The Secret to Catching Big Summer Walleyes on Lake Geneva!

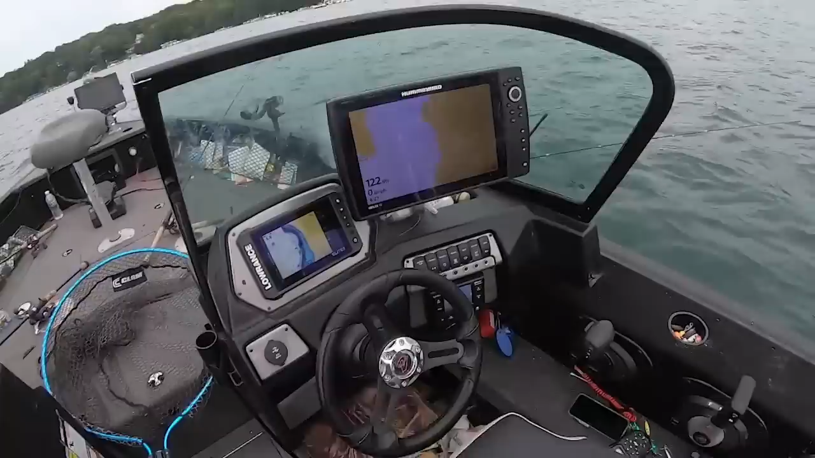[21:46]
I am out here in 122 feet of water right now. And I just saw several suspended fish out.
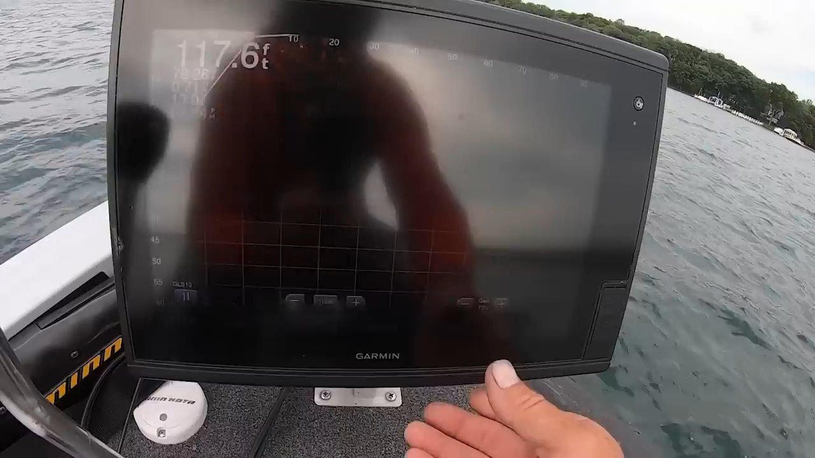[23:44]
On screen: depth 117.6 ft
a lot of you ask me how I have it set up, as you can see, you cannot see the bottom.
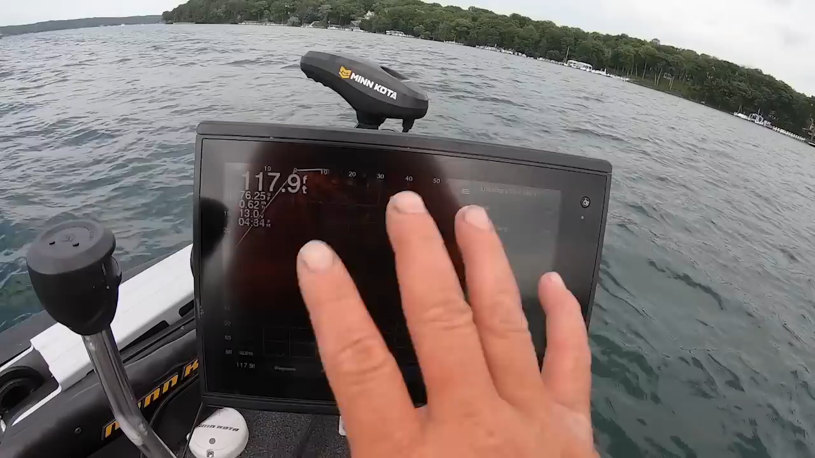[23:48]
I do not want to see the bottom. I only want to see, let's see, my depth range right now.
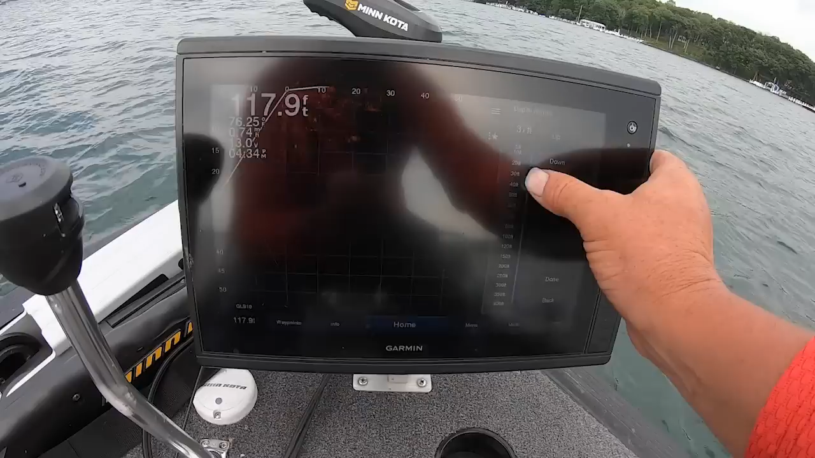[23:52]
On screen: depth 117.9 ft
If I go down to the bottom, there's the bottom. But I'm not fishing for lake trout or any of that, so I'm only fishing in the top half of the water column. So I'm going to go about 60 feet or so, done, and then I'm going to go to menu.
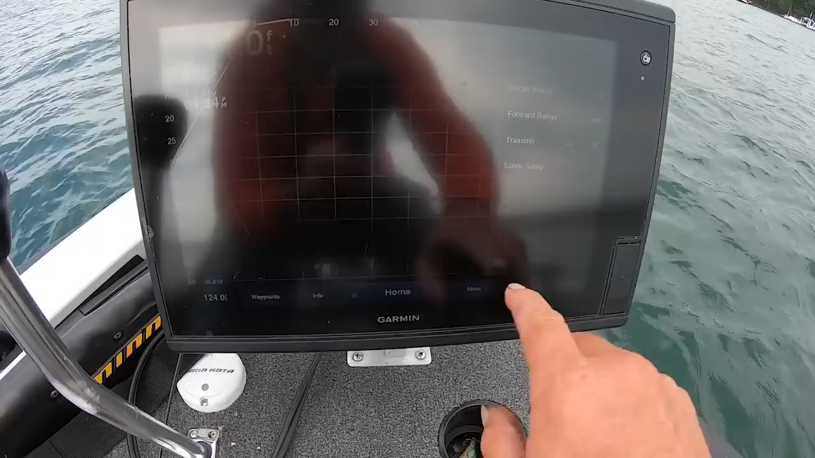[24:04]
Forward range, I'm going to go anywhere from 80 to 120, right about there.
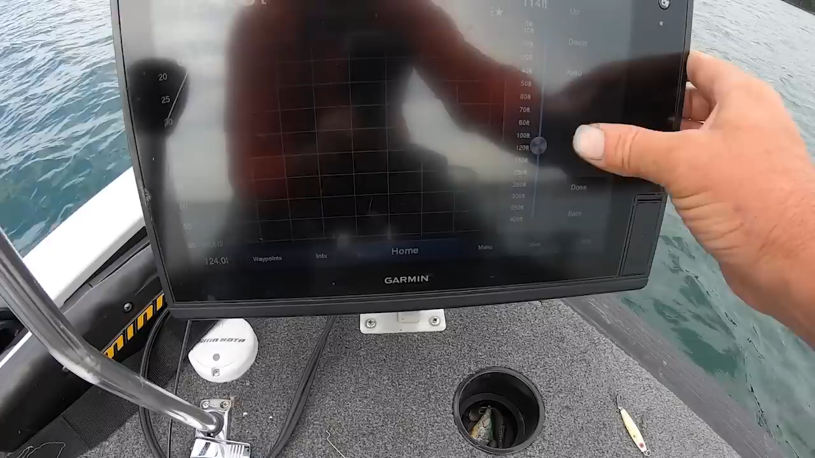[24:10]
That's where I like to have it set when I'm out here in this deep water.
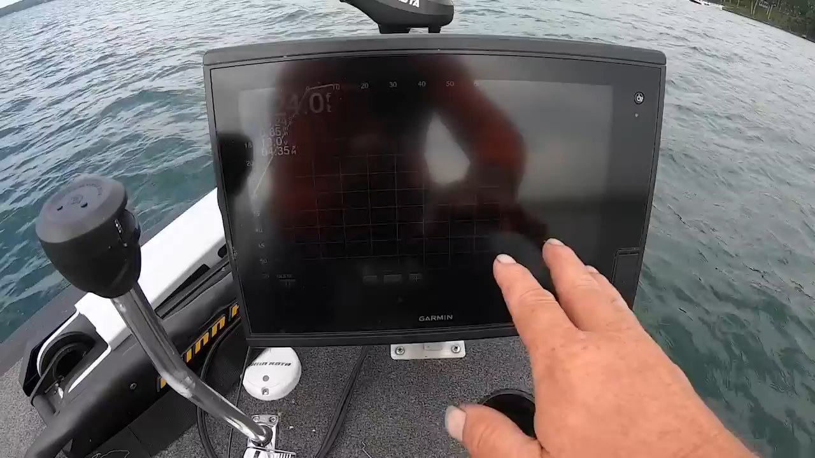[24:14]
60, 50, 60 down, and then maybe 80 to 100 forward range.
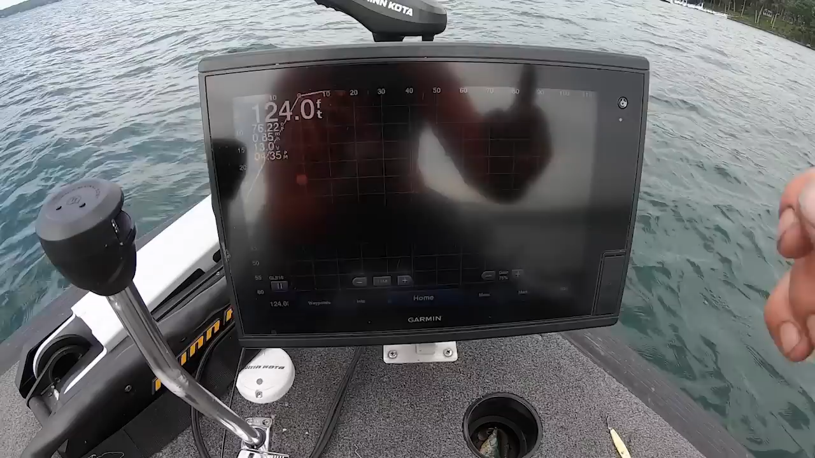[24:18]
On screen: depth 124.0 ft
As far as the gain goes, I'm at 75% gain.
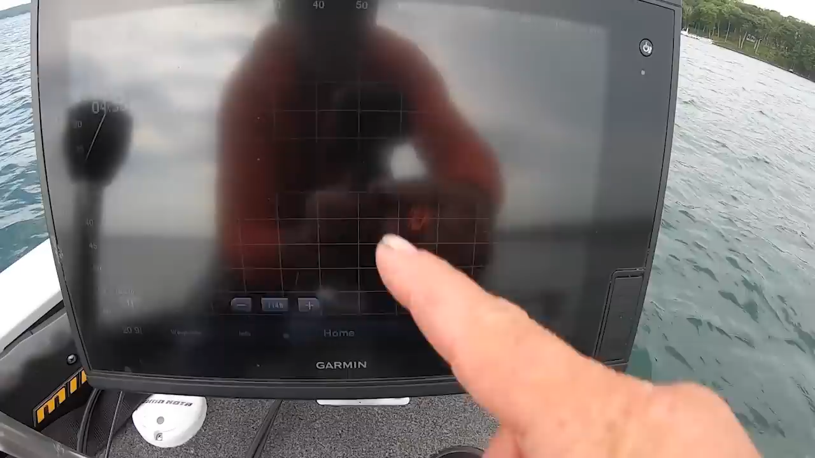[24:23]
I like the amber screen. I have not got the new transducer yet, but all I'm doing is this. I mean, it's kind of painful.
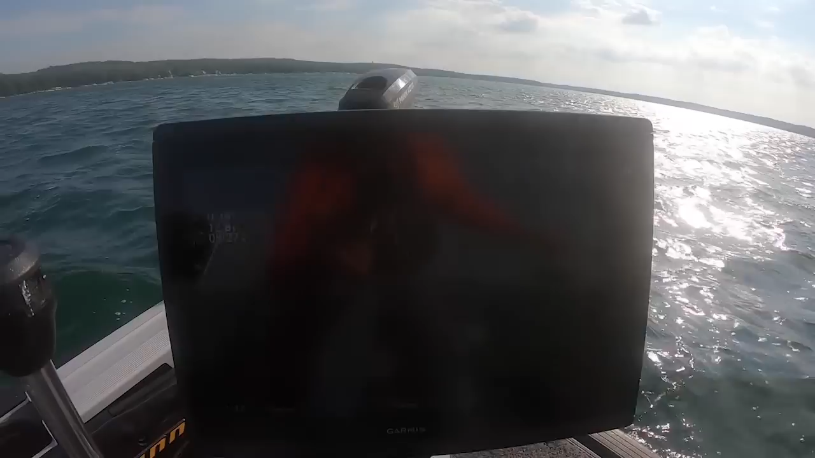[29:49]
Look at that school of walleyes. Look at that school of walleyes. Oh, my God.